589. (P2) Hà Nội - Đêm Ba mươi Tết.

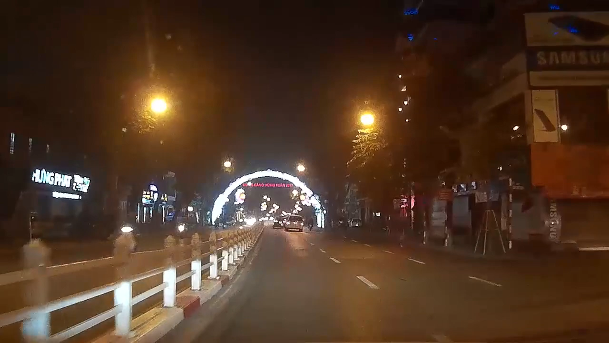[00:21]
ta đang đi trên phố Điện Biên Phủ. Và trước mặt thì các bạn có thể nhìn thấy là một cái cổng chào Parabol mừng Đảng mừng Xuân 2017.
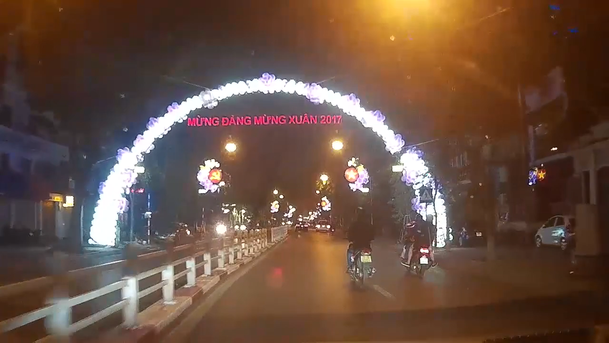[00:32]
Và những cái trang trí bằng điện hoa rất đẹp.
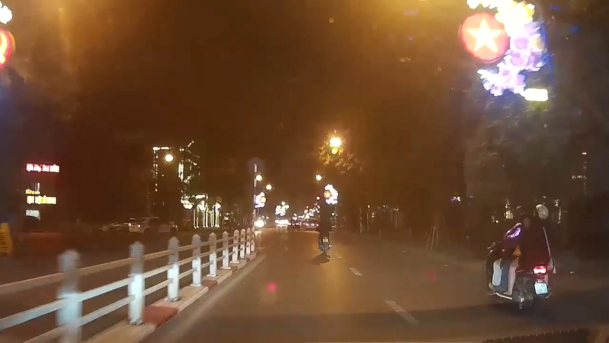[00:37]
Hình búa liềm, hình ngôi sao vàng ở bên trong lòng của cờ đỏ. Chúng ta sẽ đi đến một cái trung tâm thứ hai. Đây là cái khu vực mà có cột cờ, có hoàng thành, một cái trung tâm hành chính, có nhà họp quốc hội, có các cái cơ quan trung ương.
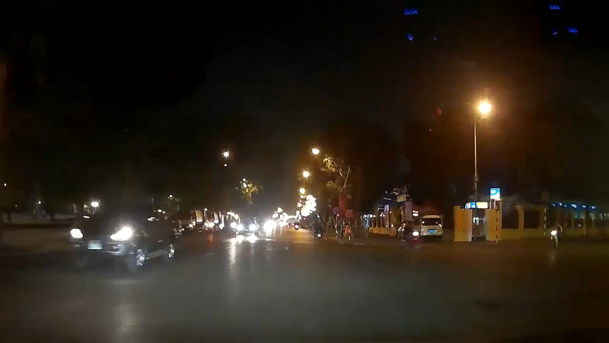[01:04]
Và đây là một dãy ô tô đang đèn nhấp nháy.
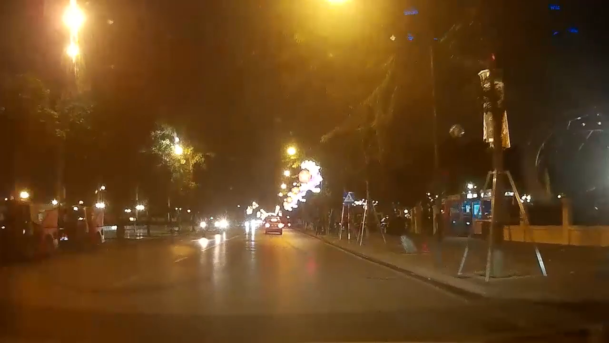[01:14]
Và theo như là tôi đọc được thì vì một Hà Nội xanh sạch đẹp, có nghĩa là đấy là những cái xe vệ sinh. Và các bạn nhìn thấy đấy, trên đường phố thì thỉnh thoảng chúng ta lại nhìn thấy những chiến sĩ và công an nhân dân.
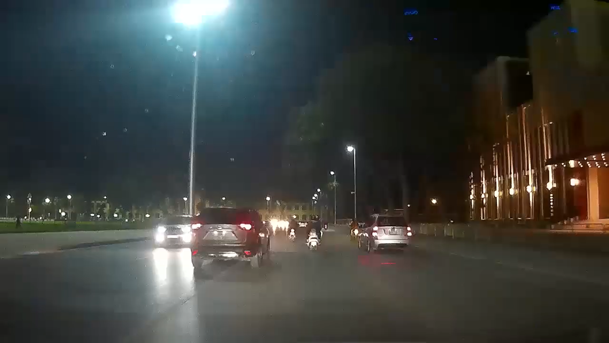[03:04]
Bên tay phải chúng ta là nhà quốc hội, trước đây là hội trường Ba Đình.
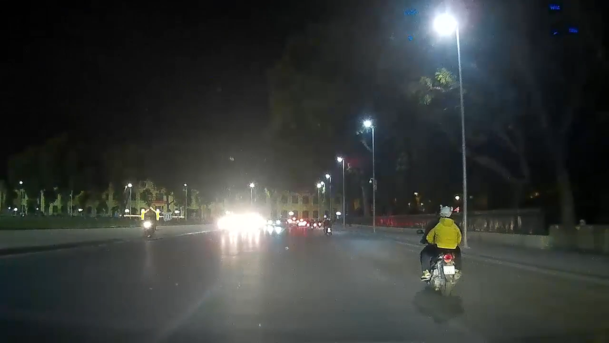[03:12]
Và các bạn biết là bên trong nhà quốc hội thì có một căn phòng họp gọi là phòng Diên Hồng. Toàn bộ khu vực quanh này thì là khu hành chính,
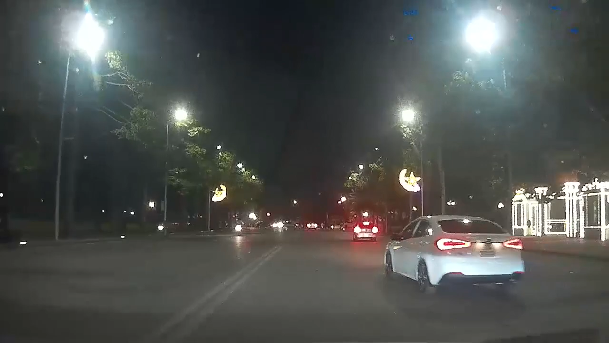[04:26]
Chúng ta đang hướng về đường Thanh Niên.
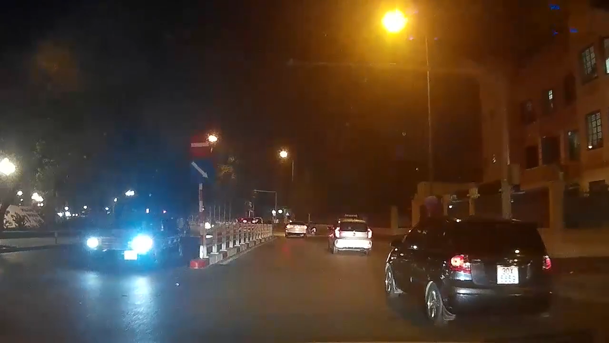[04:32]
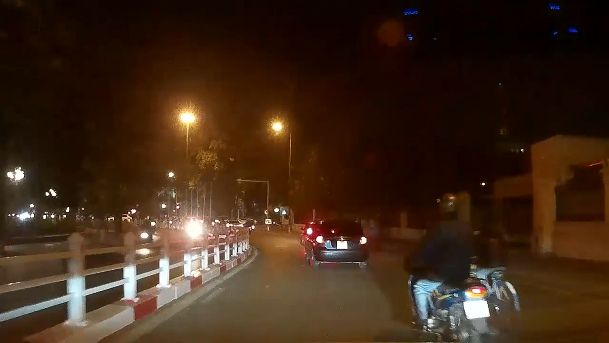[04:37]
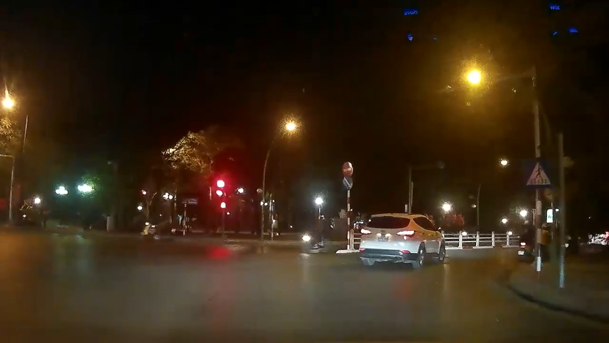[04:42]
Và đây là chiếc hồ, cái hồ thứ hai của Hà Nội, một cái hồ cũng khá là nổi tiếng, chính là Hồ Tây, hay còn được gọi là Hồ Dâm Đàm.
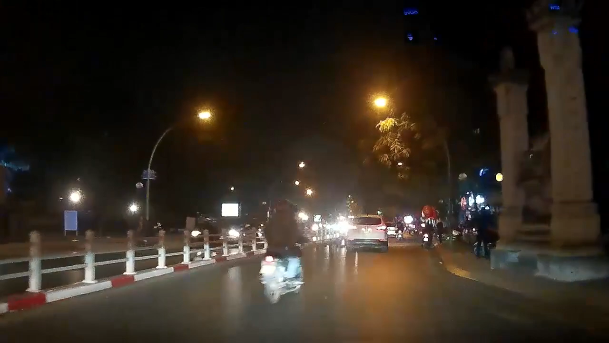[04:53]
Ở bên tay phải mà chúng ta vừa đi qua là đền Quán Thánh. Đây là con đường Thanh Niên mà chúng ta đang đi. À, bên tay phải tôi là Hồ Trúc Bạch và bên tay trái là Hồ Tây.
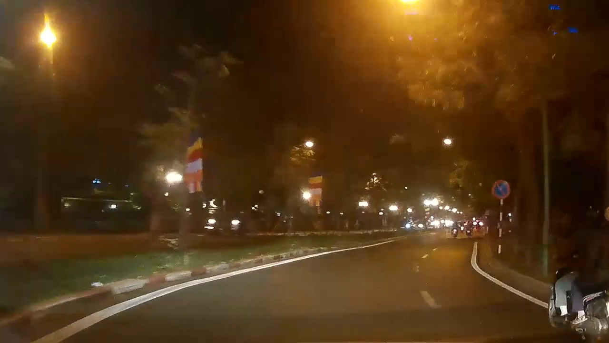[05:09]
Con đường này nó còn có cái tên cũ của nó là đường Cổ Ngư. Vâng, đường Cổ Ngư xưa. Và bây giờ thì là đường Thanh Niên. Vào những năm 60 thì lớp thanh niên Hà Nội đã dùng đôi chân, vai và tay của mình, sức vóc của những người thanh niên với lòng nhiệt tình làm nên con đường này.
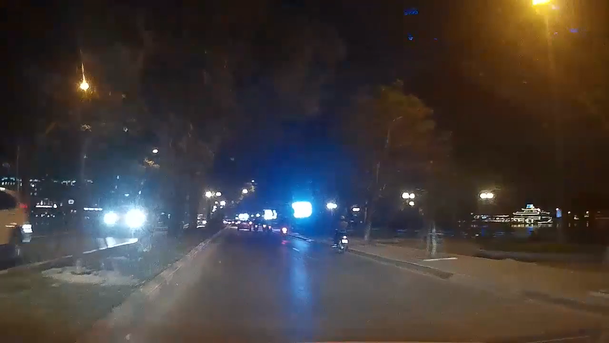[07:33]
Và các bạn có thể nhìn thấy là ở Hồ Tây thì điện sáng răng răng ở ven hồ. Hồ Tây thì có rất là nhiều câu chuyện về Hồ Tây. Nó còn được gọi là Hồ Dâm Đàm. Và mặc dù không phải nó ở phía tây thành phố, nhưng mà nó vẫn được gọi là Hồ Tây. Theo như là tôi, nếu tôi nhớ không nhầm, thì ngày còn đi học, thầy giáo có nói rằng ở Trung Quốc có
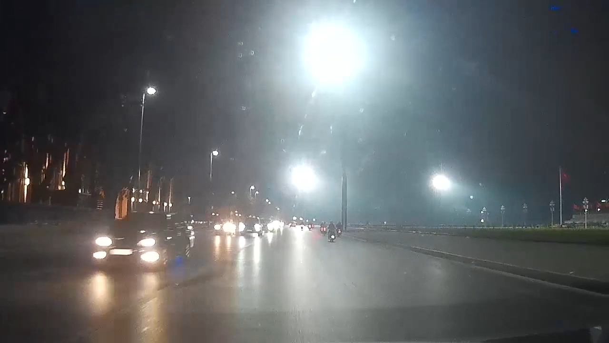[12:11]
Bây giờ chúng ta lại quay lại khu vực lăng Hồ Chủ tịch. Và tôi vẫn thấy ở trên sân vẫn còn những người đi dạo. Chủ yếu là những em bé. Hôm nay những cảnh sát mặc sắc phục màu xanh
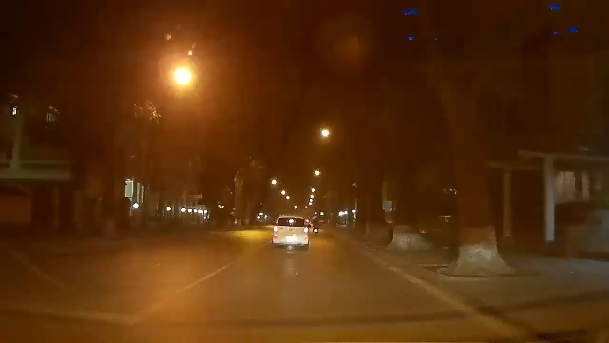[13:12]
Chúng ta đang đi trên phố Chu Văn An. Vâng, vừa qua Hồ Dâm Đàm có về câu chuyện của một thầy giáo của vua, thì bây giờ chúng ta lại đi trên đường Chu Văn An. Chu Văn An cũng là một thầy giáo của vua, và ông còn là quốc cữu, tức là bố vợ vua.
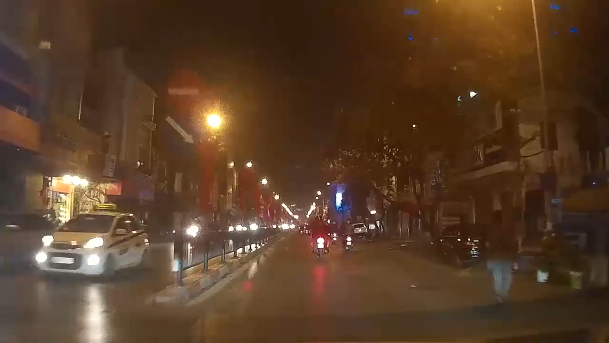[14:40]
Tết rồi mà bà con vẫn còn có những người phải mưu sinh đi bán những cái quả bóng bay để kiếm thêm đồng vào đồng ra. Tuy nhiên thì nó cũng còn một góc khác nữa. Tôi được biết là hầu như những người bán bóng bay thì đa phần lại là những học sinh, sinh viên,
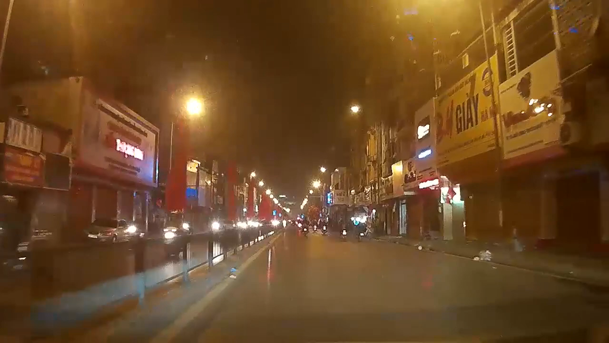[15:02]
là những người mà họ trải nghiệm. Trước đây thì tôi cũng có mấy người bạn là sinh viên, vào đêm 30 Tết họ đã mua mía về để đi bán suốt cả đêm, rồi bán bóng bay, rồi sáng mùng 1 thì bán mía tại chùa. Đây một người nữa tôi nhìn cũng vẫn là thanh niên, và tôi cũng tin rằng đấy là một sinh viên.
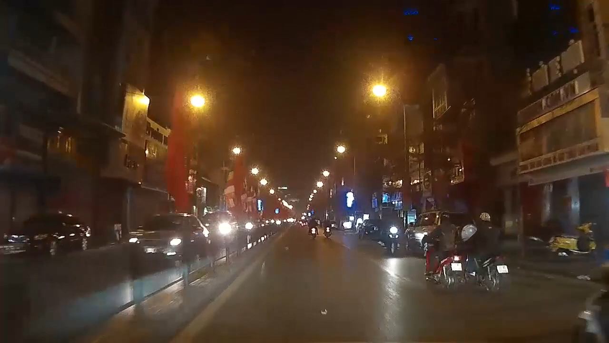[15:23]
Và như vậy thì bây giờ ngoài mưu sinh ra, nó còn có những cái mục đích khác, không chỉ kiếm tiền, có thể họ là những người mà muốn trải nghiệm chăng. Và dù sao thì chúng ta cũng chỉ là người ngồi ở trên xe hơi và đoán về những trường hợp mà chúng ta nhìn thấy.